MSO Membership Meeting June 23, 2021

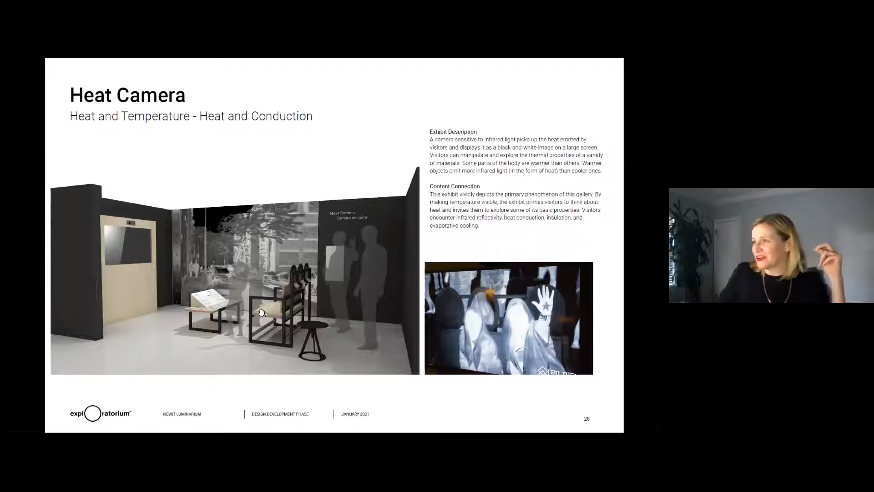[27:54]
what parts are hotter and cooler of your body or objects that you hold up and things like that. This one's really fun.